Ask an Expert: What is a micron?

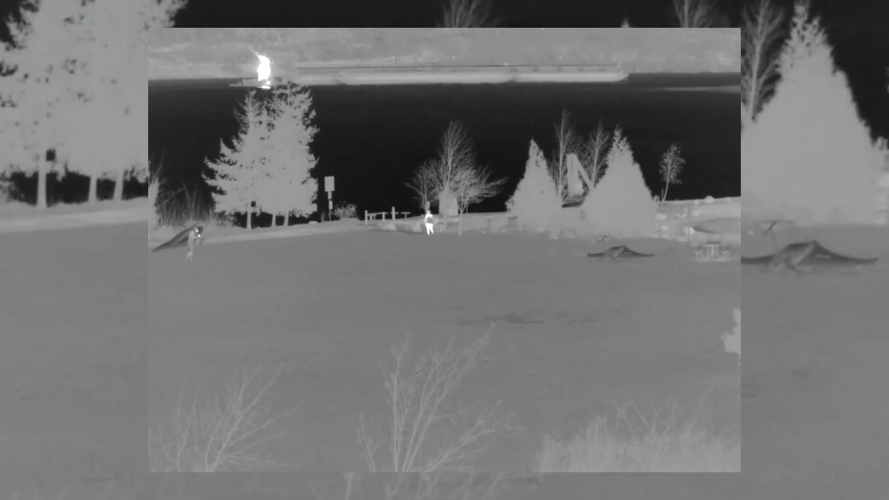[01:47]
What we call midwave infrared energy, those waves are between 3 and 5 microns in size.